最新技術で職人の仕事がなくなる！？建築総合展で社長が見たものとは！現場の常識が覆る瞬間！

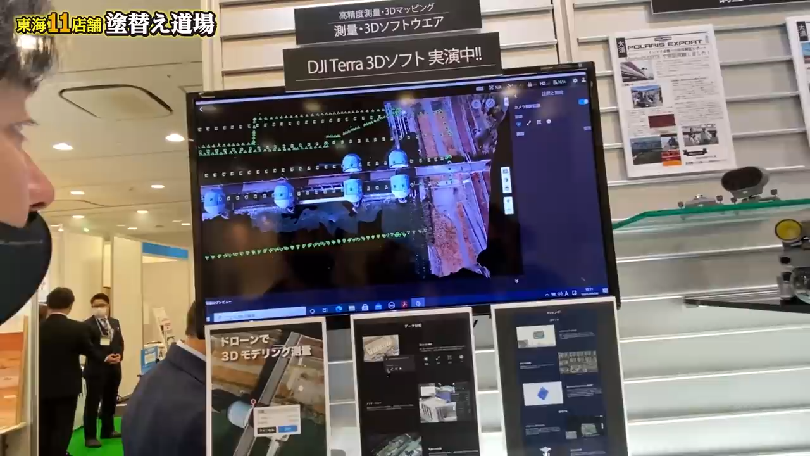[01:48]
あの緑色に出てる三角の矢印が写真撮ったポイントなんですね
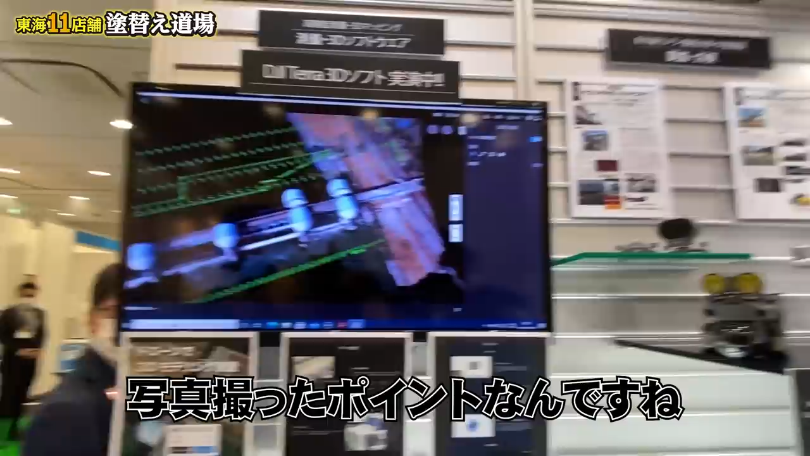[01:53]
なのでこの例えば1個これをかけてやると
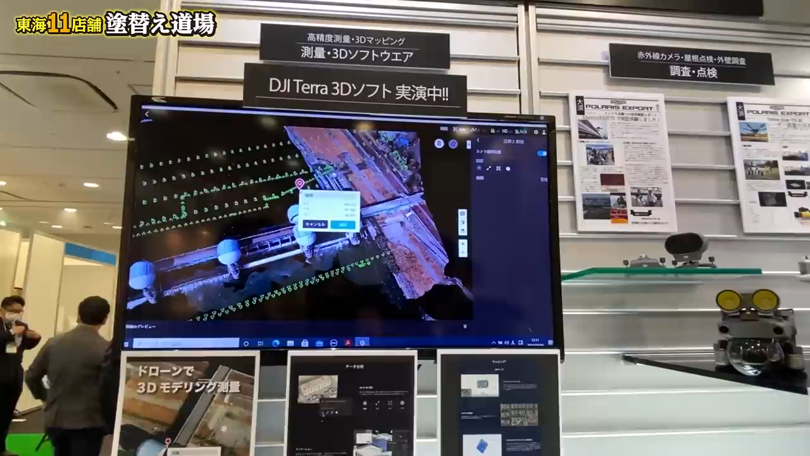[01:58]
これオートで撮るわけですかこれも設定だけして自動送信ですね
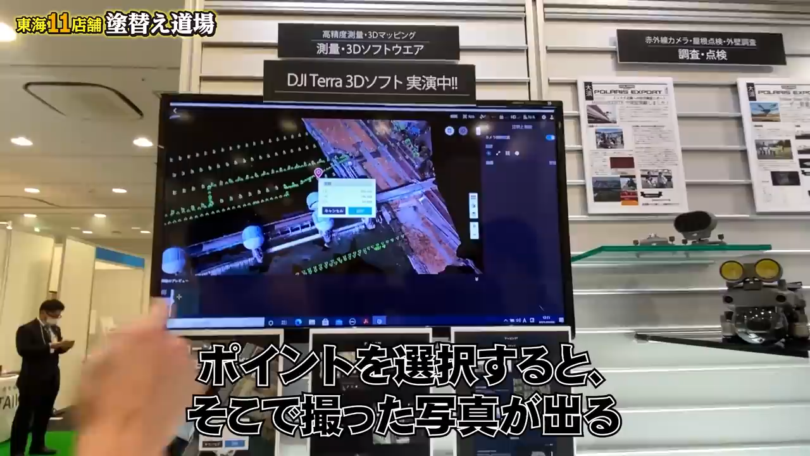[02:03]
こっちの選択してあげるとここで撮った写真出るんですよえーこれオートで撮るわけですか実際の
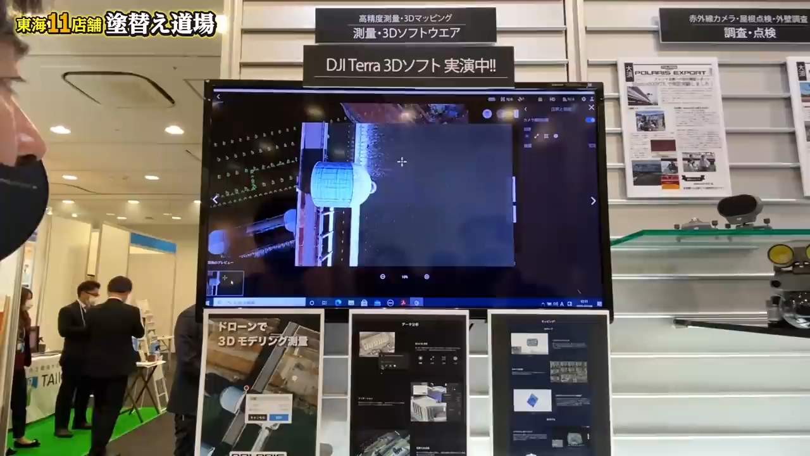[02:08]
でこの写真でそういうことか詳細の